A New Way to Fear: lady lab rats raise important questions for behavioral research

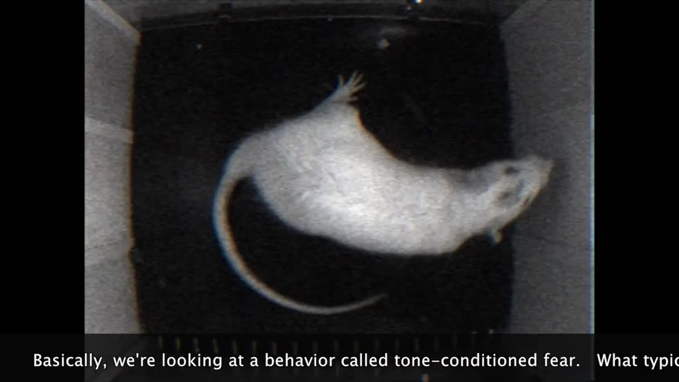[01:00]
What typically appears is a freezing behavior, where the animal literally freezes and holds completely still, and you can barely even see it breathing.